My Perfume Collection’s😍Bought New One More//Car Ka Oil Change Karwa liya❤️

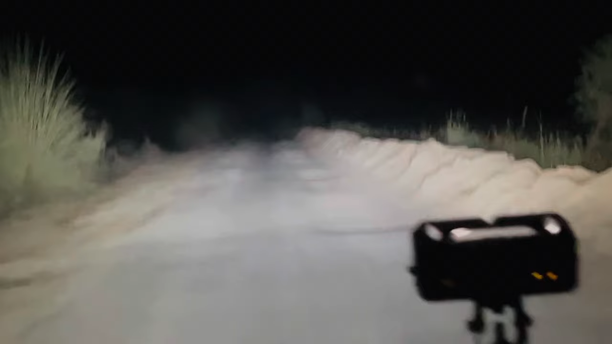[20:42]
اور رستے یہاں کے دیکھیں کیسے خطرناک اور خراب ابھی اس نے رستے میں جو ہے نا گڑنگ کیے رول والی لائٹ آن کر دیئے تو یہاں کے رستوں کی حالت بھی جو ہے نا ہمارے خراب ہے رستوں کو بھی جو ہے نا کپڑا ہے دیکھیں رستے ہستے نہیں ہے کچھ بھی ہمارے پاس ہے تو یہاں بندہ جو ہے نا چلتی نہ آسکتا ہے نہ جا سکتا ہے رستے سارے پورے ٹوٹے ہوئے سہلا آپ کی بات ستیان آس ہے رستوں کا